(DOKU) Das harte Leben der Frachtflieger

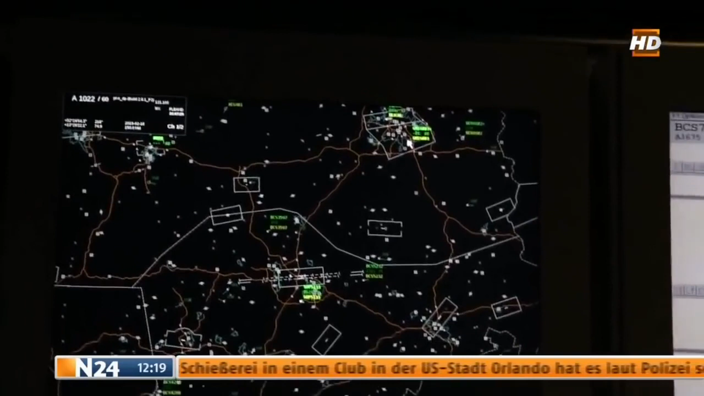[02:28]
die Hauptstadt mit der Kontrollzone auch wieder von Schönefeld hier unten und Tegel hier oben.
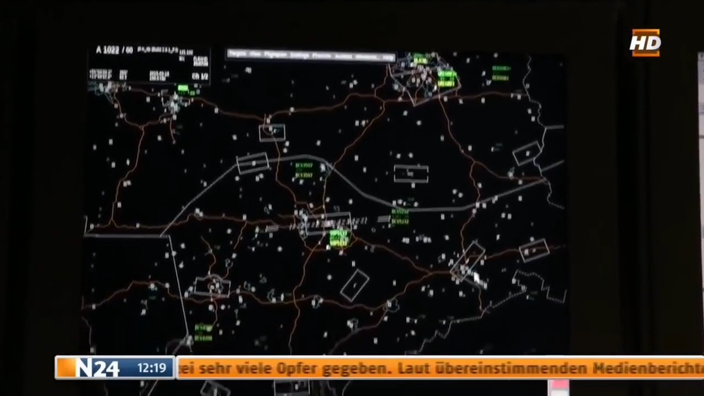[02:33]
Dann haben wir hier drüben Dresden, das wäre Altenburg, das ist Erfurt. Hier kommt dann bald schon Frankfurt. Das Streckennetz ist dicht gewebt aus Autobahnen am Himmel.
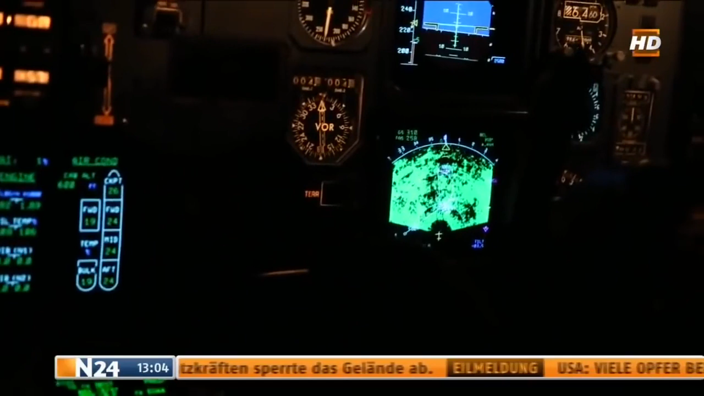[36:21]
Das Unwetter ist deutlich sichtbar auf dem Radar.